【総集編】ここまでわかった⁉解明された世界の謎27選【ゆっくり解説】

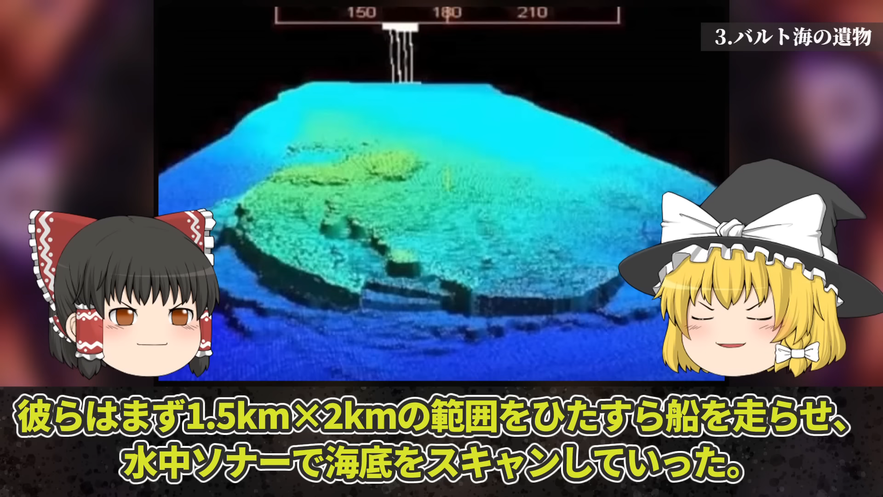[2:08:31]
5km×2kmの範囲をひたすら船を走らせ、水中ソナーで海底をスキャンしていったまずは場所をしっかり特定するのね、